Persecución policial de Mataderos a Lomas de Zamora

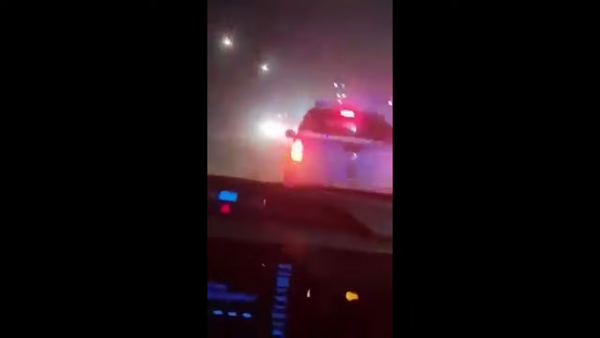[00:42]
La moto está subiendo la nada. La moto llega por acá.